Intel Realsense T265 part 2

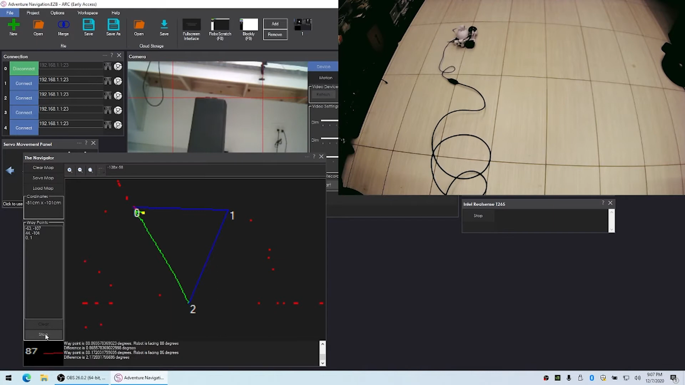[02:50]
My USB cable getting in the way a little bit here.
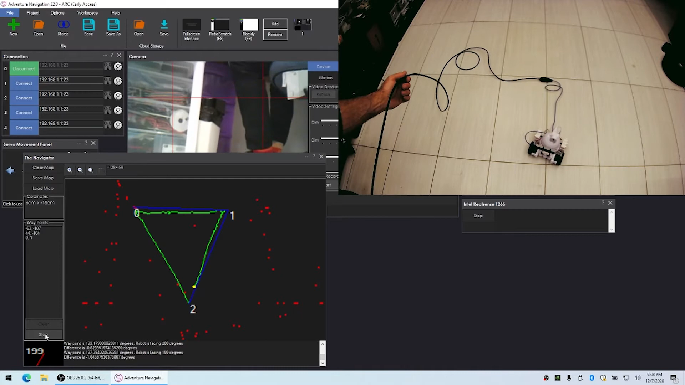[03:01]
And there we are, back to the starting point. This is great. Okay, let's do it one more time. This is going to demonstrate that we follow the same path as the last time.
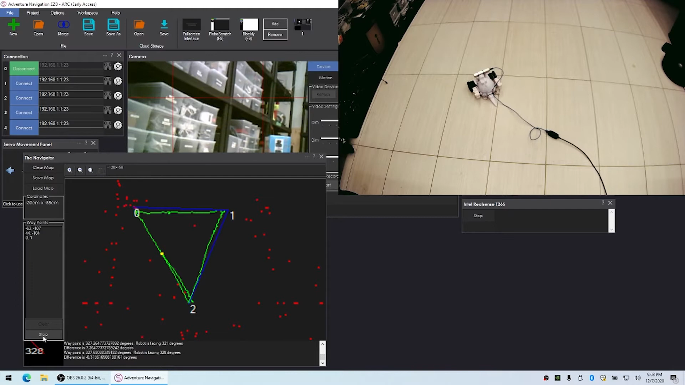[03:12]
And that we make it back to the beginning again.
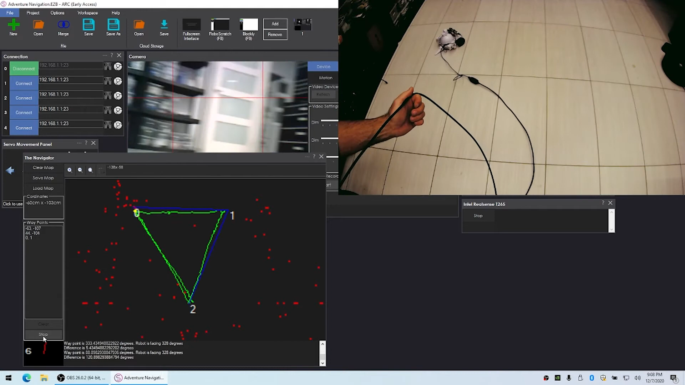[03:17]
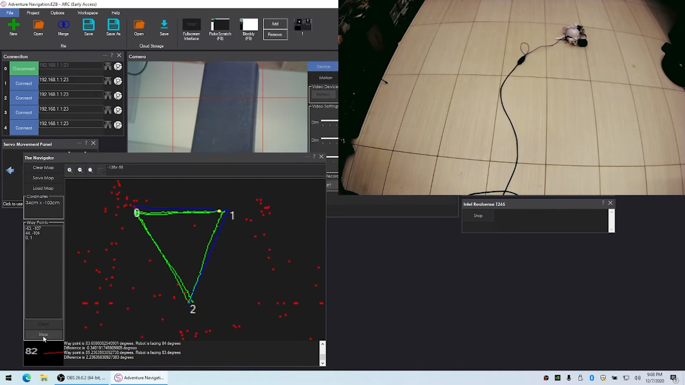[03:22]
All right, and there we have it. Okay, now what we can do inside of the waypoint here is that we can swap these. So for example, we can swap 0 and 1. So now if we were to play this back, it's going to go from where it currently is to 0, then to 1 and back to 2.
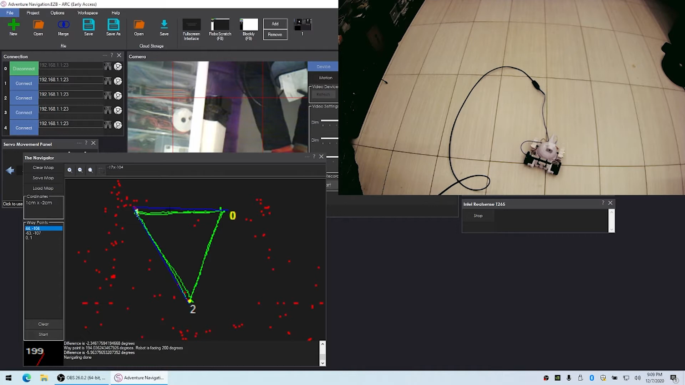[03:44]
So let's watch that happen.
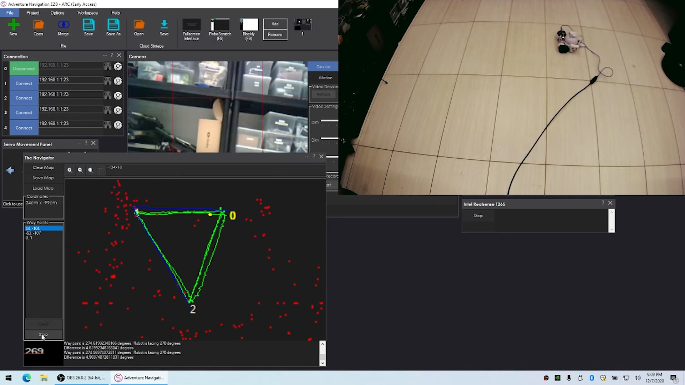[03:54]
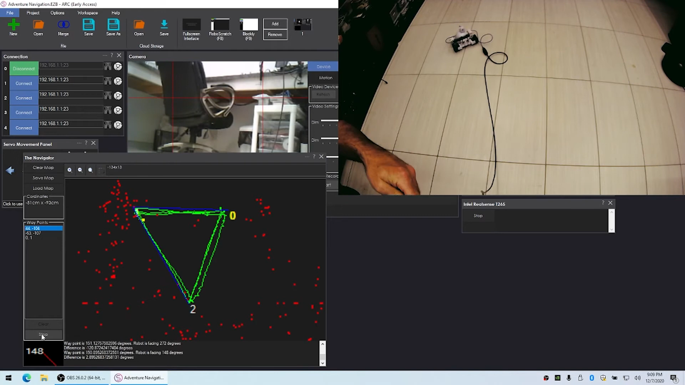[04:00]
Excellent. Now, because this skill is connected to movement panels, any movement panel at all can be controlled using this. So you can use a drone or a humanoid or a hexapod. It doesn't matter. It will just control that particular movement panel. To demonstrate one step further, let's use speech recognition.
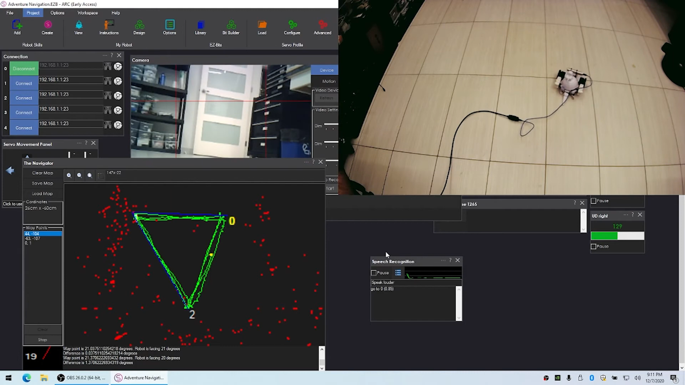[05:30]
Go to 1. And I guess from a usability standpoint, we can still go into the speech recognition system and change this from go to 2 and make it come home.
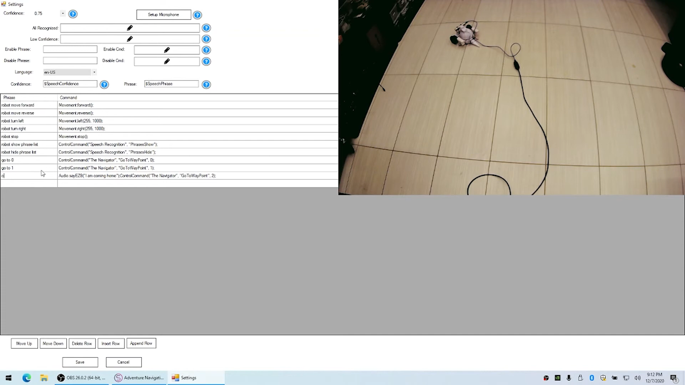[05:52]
Come home. I am coming home.
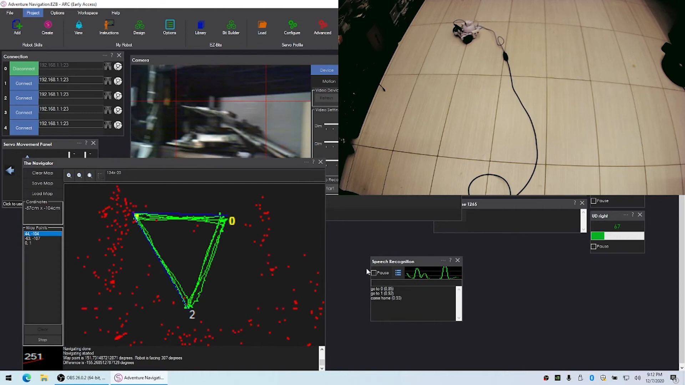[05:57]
I don't know if you heard that, but the robot spoke and said, I'm coming home.
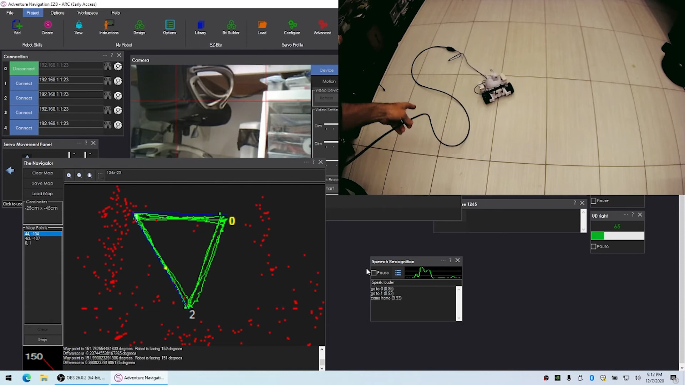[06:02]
Go to 0. So if we really wanted, we can pretend that 0 was the kitchen.